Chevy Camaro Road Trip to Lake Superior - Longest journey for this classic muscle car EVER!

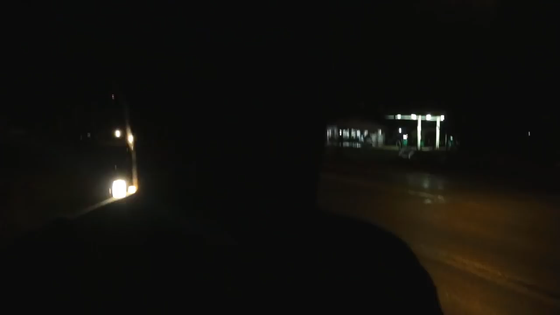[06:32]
Well, we're still actually in Wisconsin. We will be in Michigan in a minute or so. Got about 45 minutes left to Superior. Still in one piece for now.
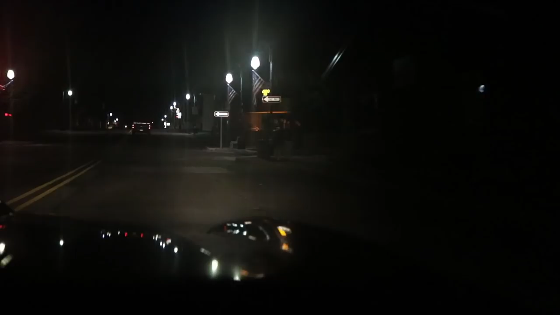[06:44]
We are moments away from Lake Superior. That does not look like Lake Superior.